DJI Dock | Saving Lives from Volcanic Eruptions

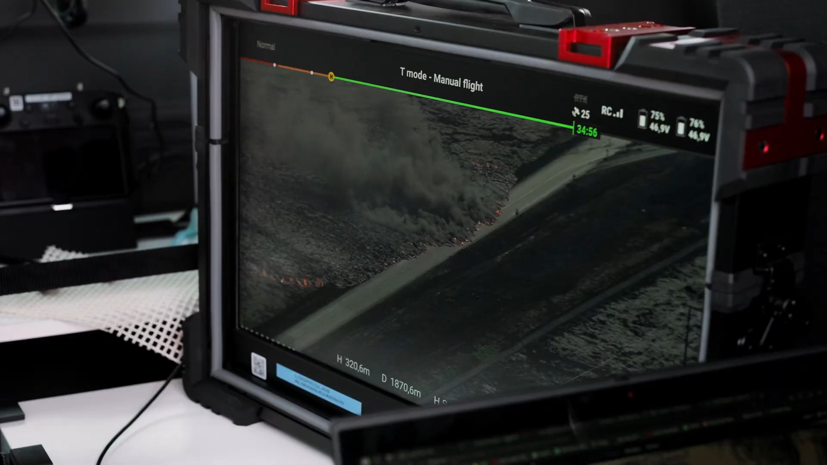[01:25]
We are live streaming the video feed from the drones to our incident command,
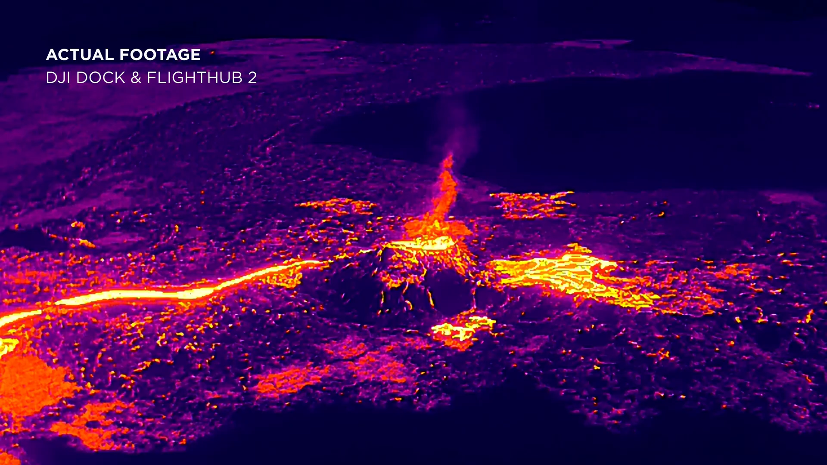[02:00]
We also use it to find lava pools and
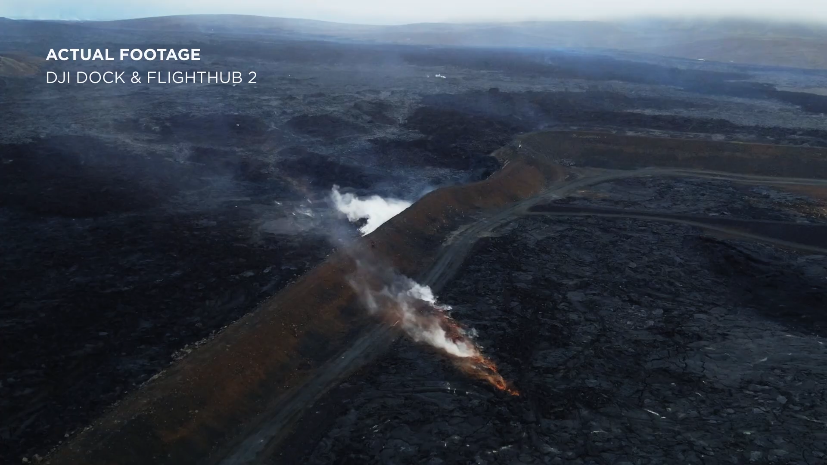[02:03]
check whether the defense walls are in
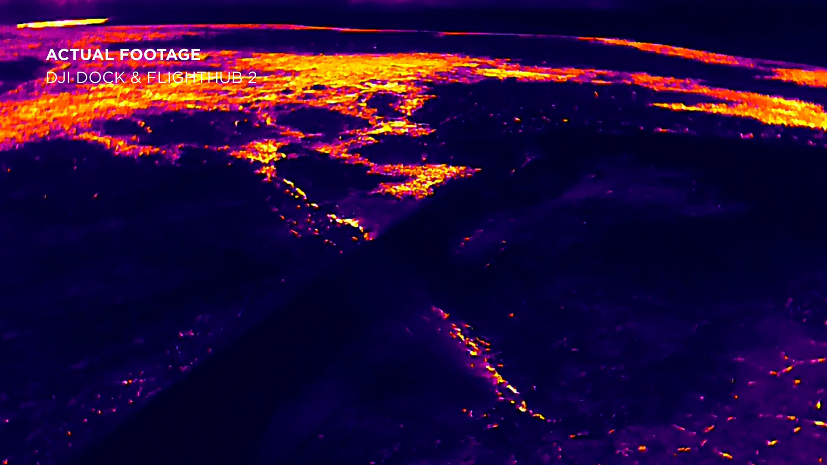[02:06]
good condition to keep the lava away from critical infrastructures.